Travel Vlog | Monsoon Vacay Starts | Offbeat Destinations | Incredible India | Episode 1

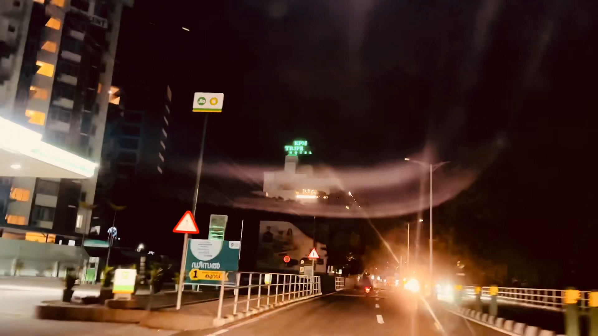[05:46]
Yeah, you can see from here, we are just about to reach our hotel.